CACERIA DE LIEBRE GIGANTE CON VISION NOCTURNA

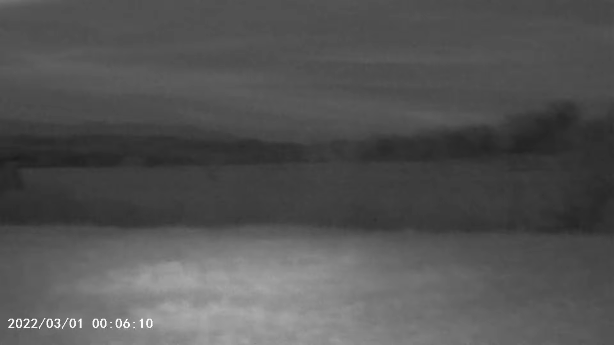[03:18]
Así que así voy a estar cazando los conejitos ahorita que los localice.
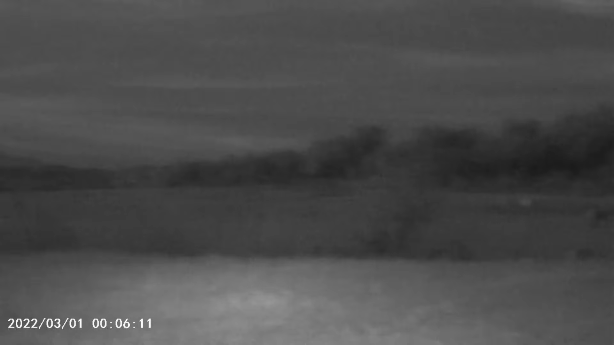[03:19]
Ahí hay una más adelante, miren.
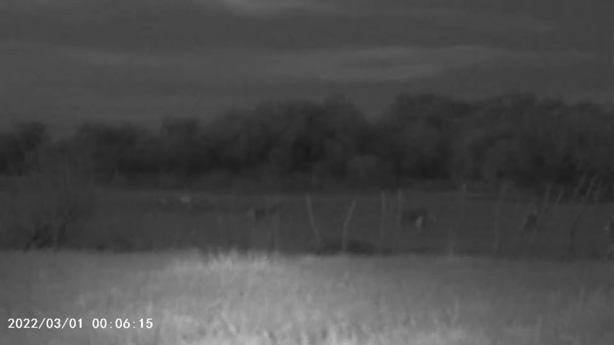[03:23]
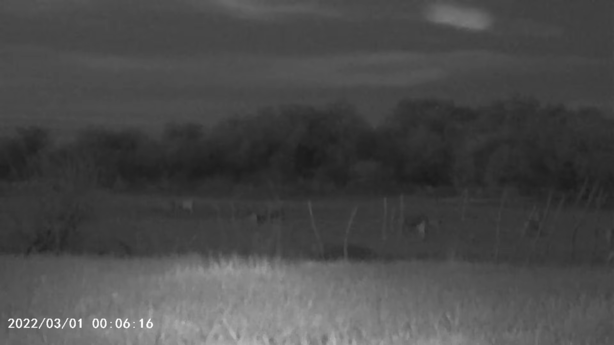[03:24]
Con un poquito de enfoque se miran mejor. Ahí está. Pero allá hay bastantes. Ese es el nivel 1. Ese es el 2. Ese es el 3.
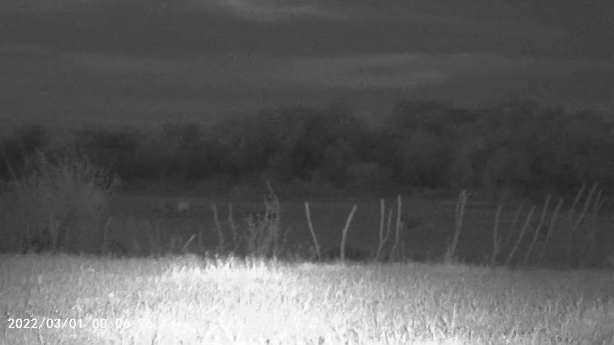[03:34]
A ver, espérenme. Este. Ahí está. Este es el 4, el 5 y el 6.
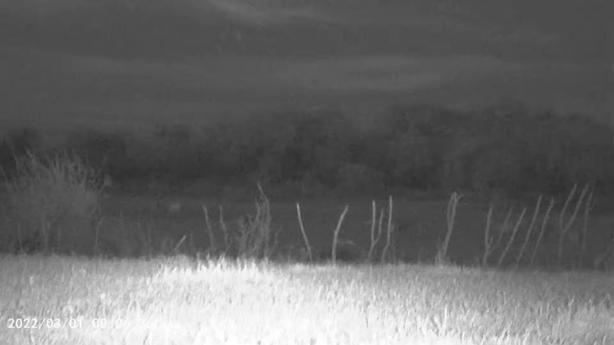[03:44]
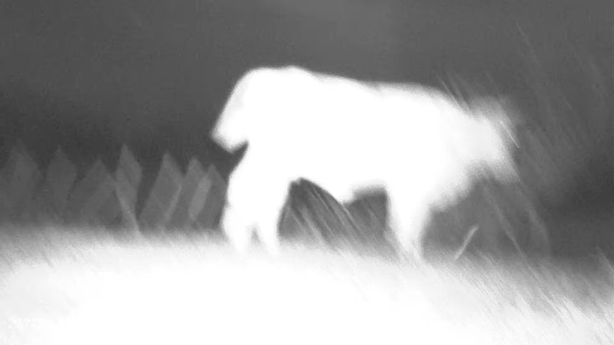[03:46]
Aquí la vaca pues parece que le estoy poniendo una luz, pero no es así. Es la visión, el trabajo de la visión nocturna, mira.
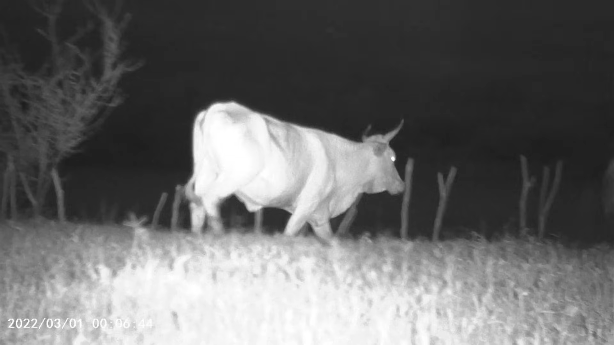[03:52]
Pero así se mira. Vamos a quitarle los poderes.
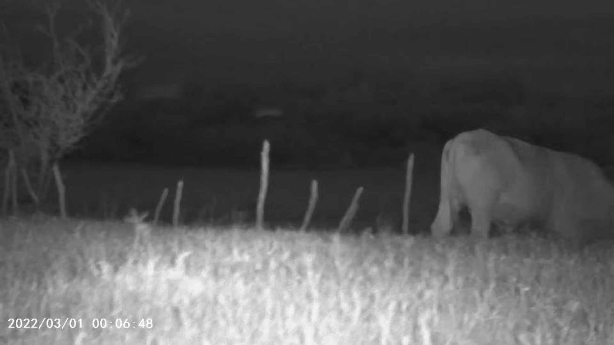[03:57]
Ese es el 1 y el 0. Y ahí está, miren. Chingón. Vamos a buscar los conejos.
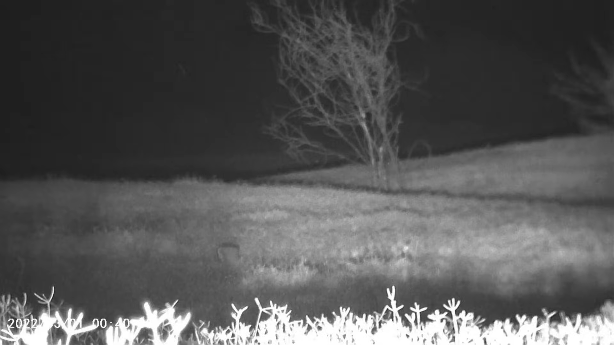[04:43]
No se deja la libre esta. Para que entre el diablo.
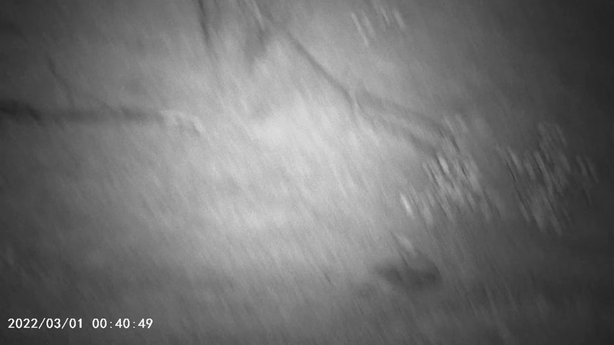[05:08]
Batalló Sara Libre, mi raza, miren. Ahí está.
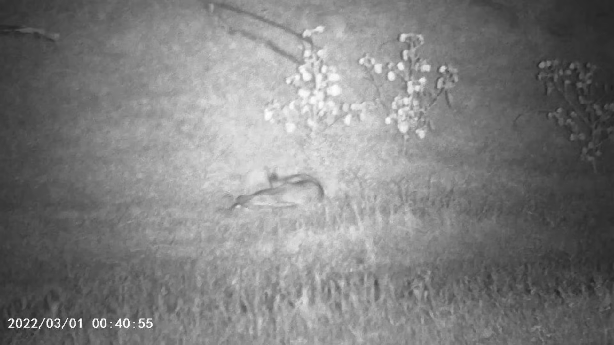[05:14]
No se dejaba, la verdad que está bien, bien, pero bien grande. Uf.